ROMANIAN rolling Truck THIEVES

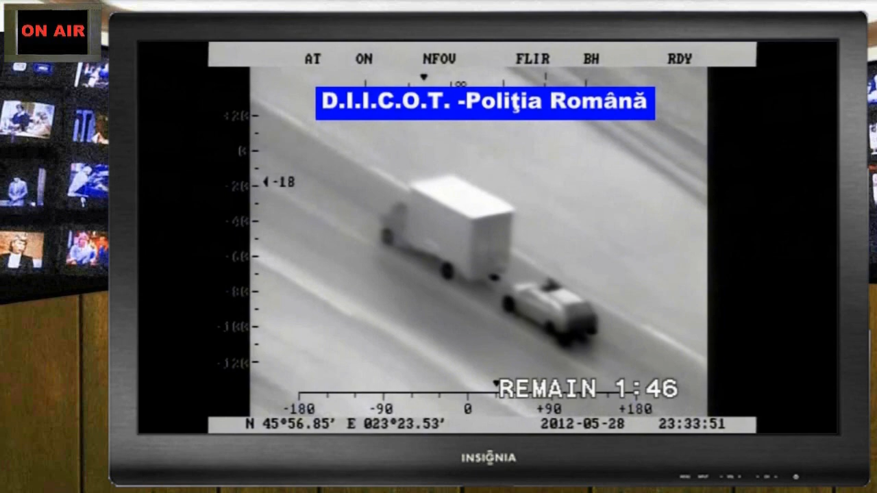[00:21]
It's a box truck with the doors shut and everything. The first guy gets out, the second guy hooks something to him, and the first guy gets way out on the end of the hood, proceeds to open all the latches,